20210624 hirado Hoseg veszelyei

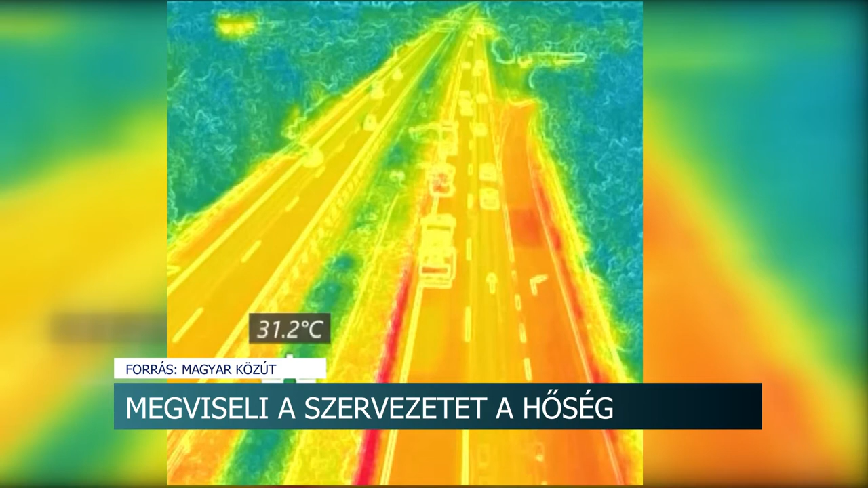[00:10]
On screen: spot 31.2°C
Jól látszik az általuk készített filmen, mennyivel forróbb az aszfaltburkolat, mint az útmenti környezet.